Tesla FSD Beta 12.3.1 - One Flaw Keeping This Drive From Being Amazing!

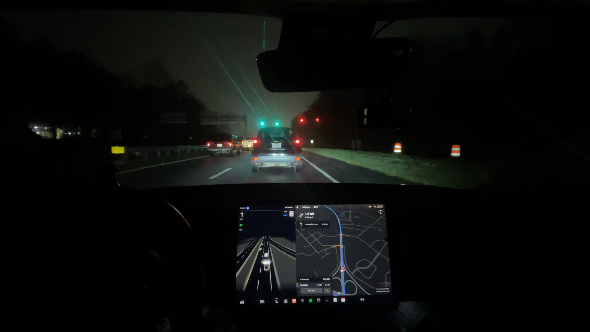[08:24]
So, it looks like auto wipers still have issues. My windshield is bone dry right now. Like, it's totally dry. And it's constantly wiping the windshield. So, it seems to do pretty good in the day. But at night, it is, um, not doing well.
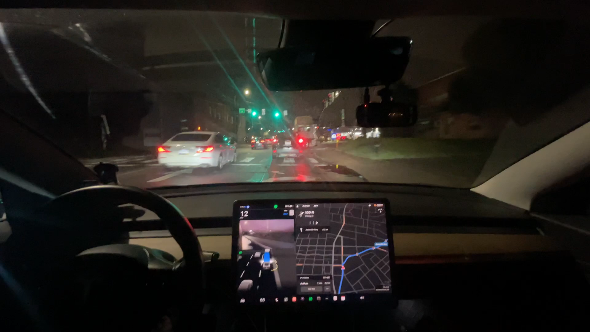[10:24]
Just a very, very chill turn. That's a little bit too chill. I mean, for a robotaxi, it's fine. So, we've got to think about when we're, um, so, I'm trying to learn this. But pay attention when I say things that I'm not, I'm not always currently saying them in terms of, like, what's nice for a robotaxi and what I prefer. Everyone's going to have their preference on what they think is best.
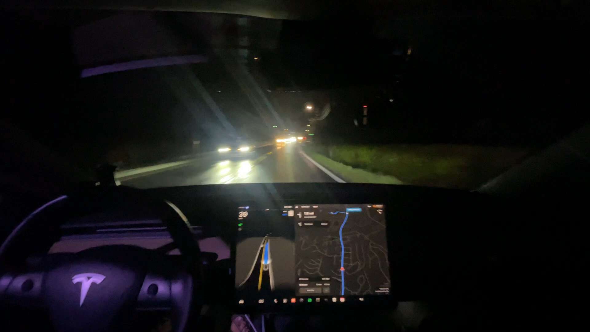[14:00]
Um. Hopefully, they read my, uh, bumper sticker. It says, uh, self-driving car testing. Um. I should have, like, one of those things attached to my roof rack. Car going too fast. It is going 7 over. That is unacceptable in this area. So, guys, I will disengage, and that is very important.
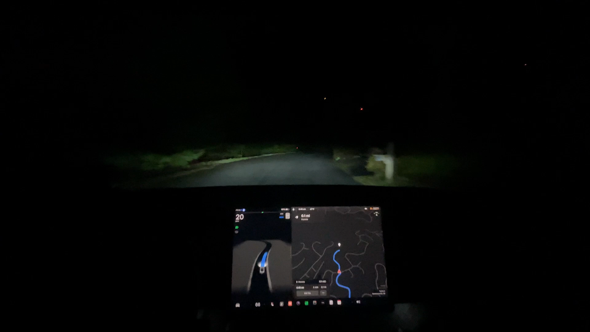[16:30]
Just have a built-in restriction. Otherwise, the NTHSA is going to be like, Nope. You have to stay the speed limit. If they screwed this up, that actually did extremely well. I didn't even know. Wow. That was a bad. That was so well. I didn't even notice it. That. Wow. Okay. That turn was way better than it's ever been. Anyways. What I'm trying to say. I'm going to manually drive the rest of the way. That's. It's.